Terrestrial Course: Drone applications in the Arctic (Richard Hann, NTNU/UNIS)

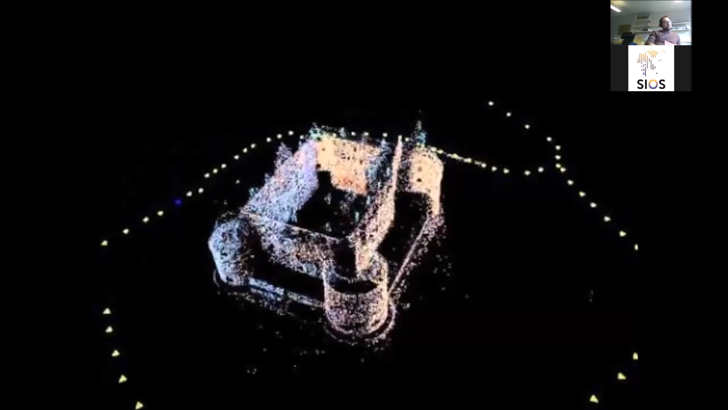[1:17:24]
and uh i think i want to show this hopefully this is going to work this is a short video
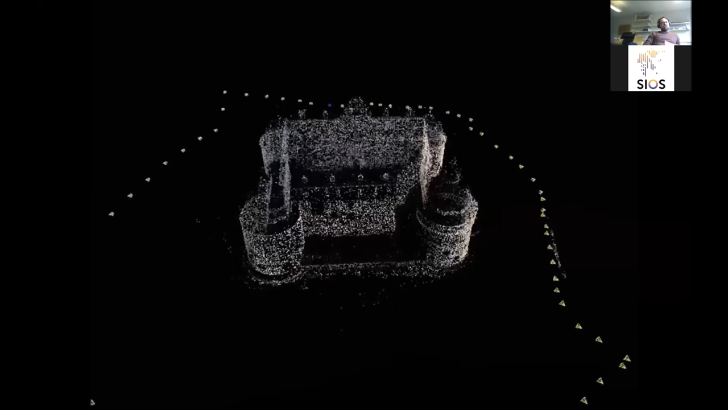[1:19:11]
the pictures from and then each of the dots in the middle of the picture that's representing one of these
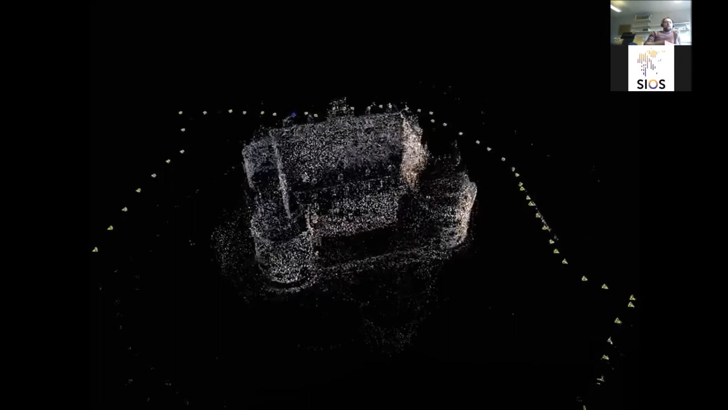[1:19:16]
feature that has been tracked and that has been put into a certain place in time and space and
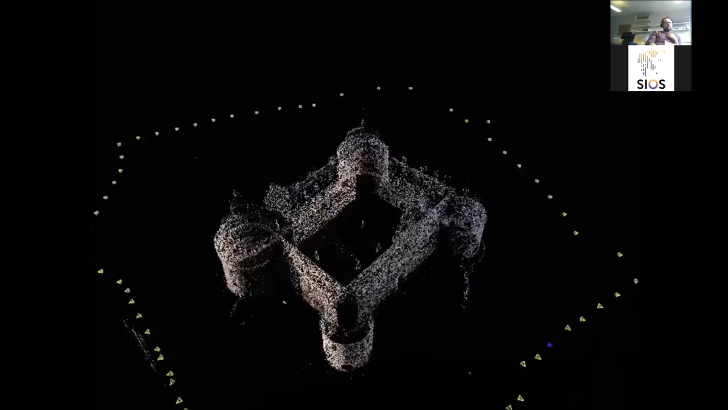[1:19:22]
what you can see clearly is that of course areas where you did not take any pictures off you also do not have any points so in and for our castle um
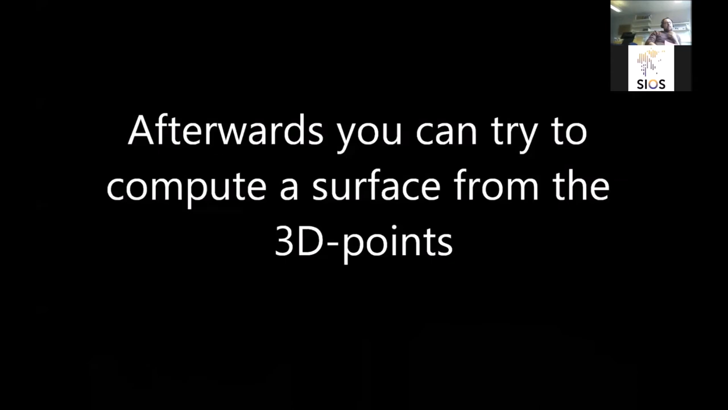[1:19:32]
that's going to be of course like the roof so um what you can do is after you have these points you
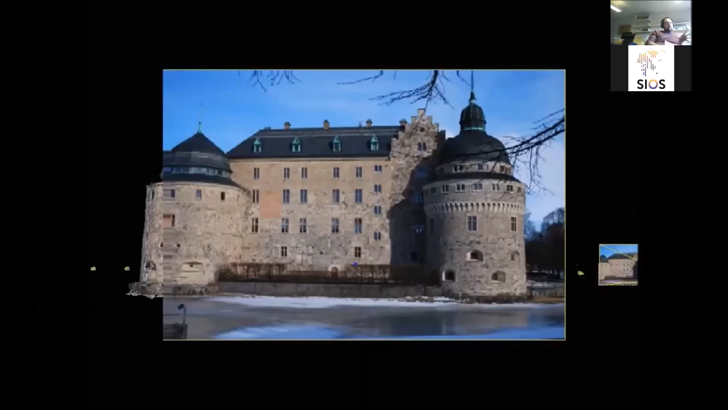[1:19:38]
can like build a mesh around it and you can kind of project the images on it so then you get like this really nice colorized 3d
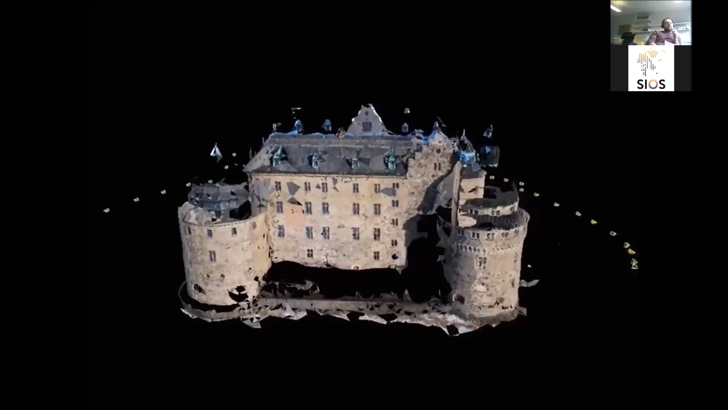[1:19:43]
model and um i think the the the main idea here is you can see it's like wow you know
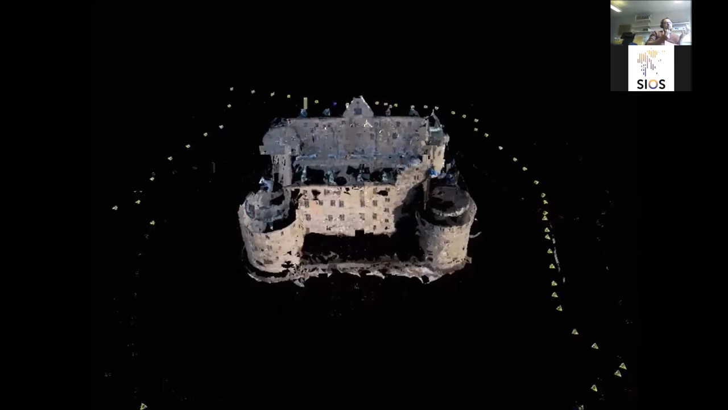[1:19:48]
all we did is we took a bunch of pictures and you know we got a uh 3d model
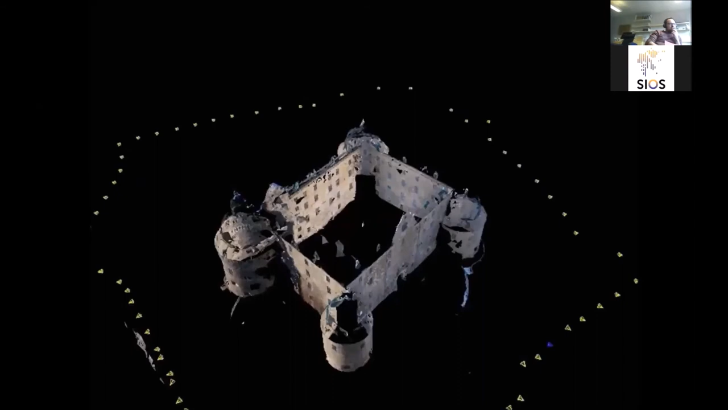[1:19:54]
out of it and i think that's a pretty cool thing um and you can see here also the limitations again areas which
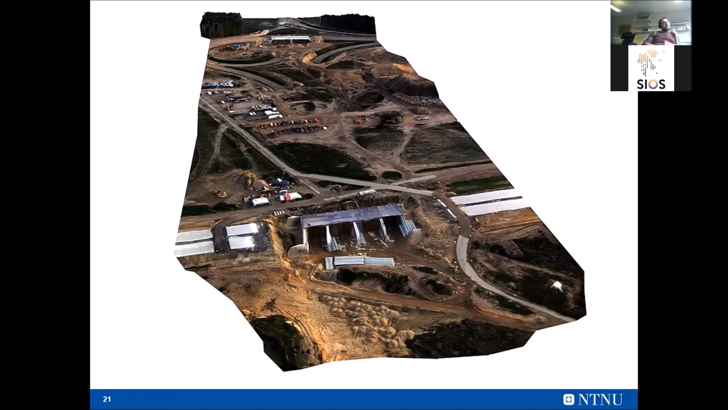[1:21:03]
commercial applications uh where people use drones to basically keep track of like how is our construction site going um you know which parts are finished where's the problems um and one sub part of this is actually like stockpile um